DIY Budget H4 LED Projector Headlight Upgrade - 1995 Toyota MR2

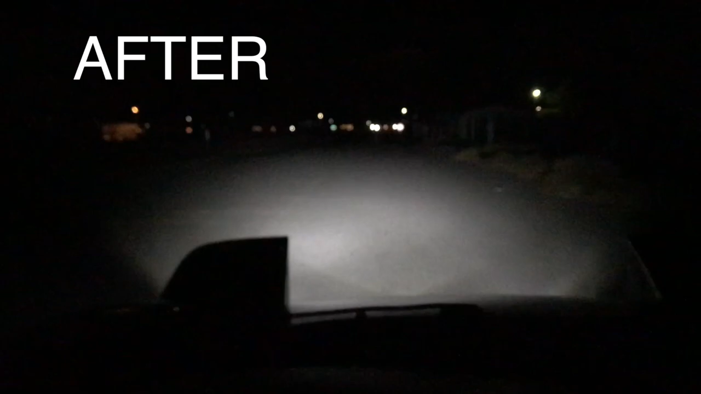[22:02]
not a huge difference between high beams and low beams but man so much better whoo like it like it a lot nice upgrade too you can definitely go wider with the lights because these are adjustable you know they go this way and up and down let's see if i can show you guys the cut off there's a fence coming up